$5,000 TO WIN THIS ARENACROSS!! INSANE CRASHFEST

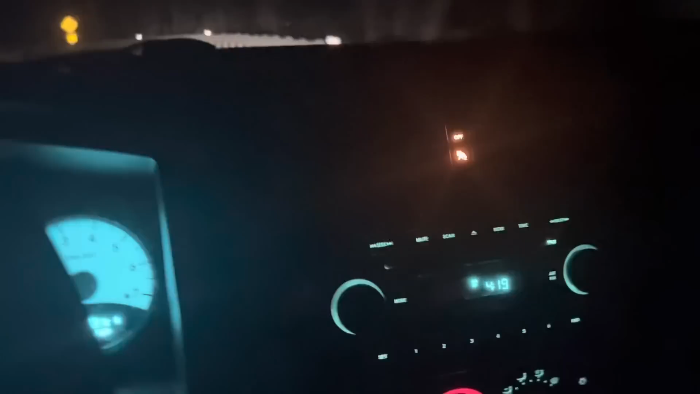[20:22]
It's just a little bit past 4 a.m. Content never sleeps and apparently neither do I. Out here in the back roads, my favorite section of the drive, the on-road slalom course, S-turns.
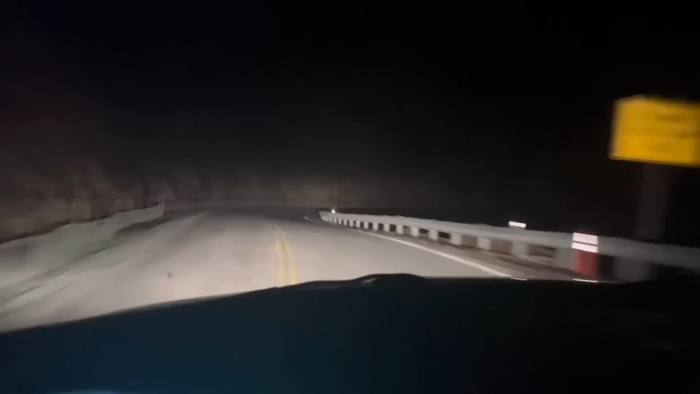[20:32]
Stoked to be doing this part of the drive at this hour where there's nobody out here. Last time I came through here, had some crackhead trying to run me off the road. If you ain't ever drove all night to get to a race or leaving a race, then you just ain't core. Changed my mind. Similarly to every moto at the National this past summer, I'm starting to fade here towards the end, but we got the deer population keeping me on my toes. Only got an hour left, so we can do this. Finally made it back to the home base. About petered out at the moment.